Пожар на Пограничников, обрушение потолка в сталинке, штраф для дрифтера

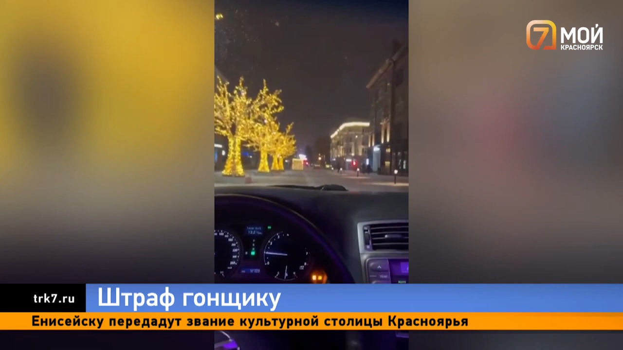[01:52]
который проехал на Лексусе около здания ФСБ и заехал на машине в Центральный парк.